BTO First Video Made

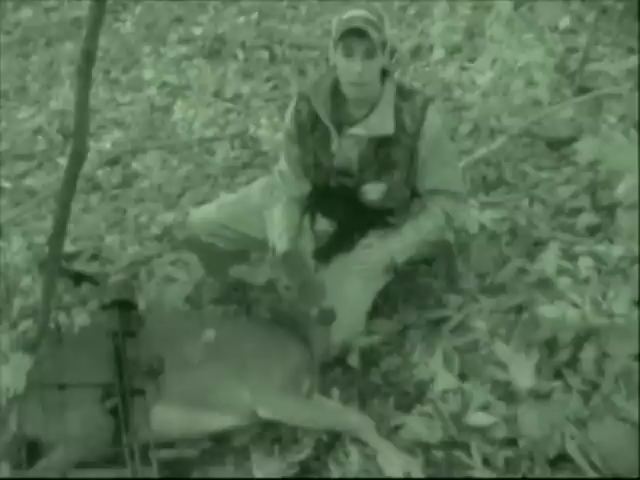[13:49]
And I was lucky enough to have Rylan videotape me, and we got her on film. I shot her at 6:30. She went about 50 yards. We didn't have good blood at first, and then we kept following and just kept more and more, and it was just a easy track from there. I've never been so proud of the deer. This has been unbelievable. We saw probably 10 different deer tonight,